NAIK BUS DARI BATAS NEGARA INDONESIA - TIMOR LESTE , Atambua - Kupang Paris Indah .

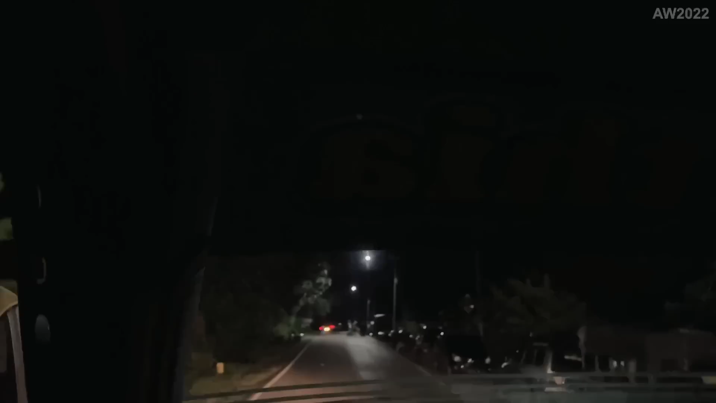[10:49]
Dan ini karena posisi juga masih sama seperti tadi ya, capek terus juga jalanannya gelap ya, mau gimana lagi ini kalau ndak tidur. Ya udah deh, ini kembali tidur lagi ya.
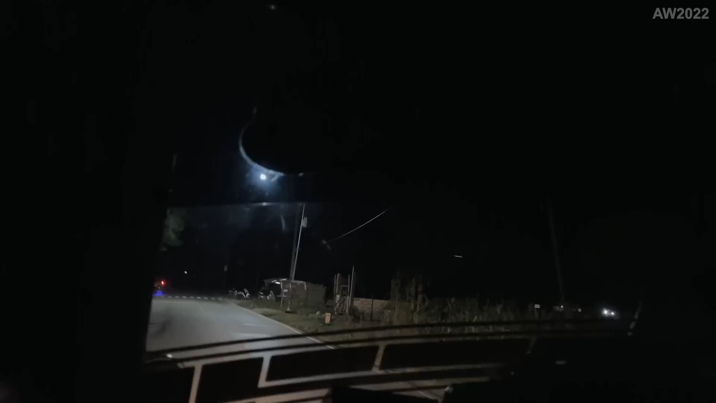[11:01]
Buat teman-teman mungkin yang lagi-lagi penasaran dengan jalan ini versi siang,